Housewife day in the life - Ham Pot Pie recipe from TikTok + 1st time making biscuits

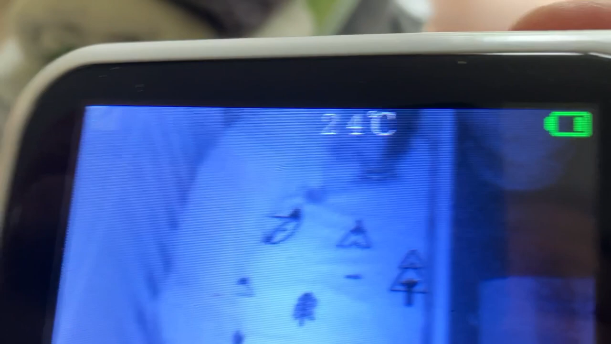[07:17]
anyway i'm gonna go get him he's been up for like five minutes look at that already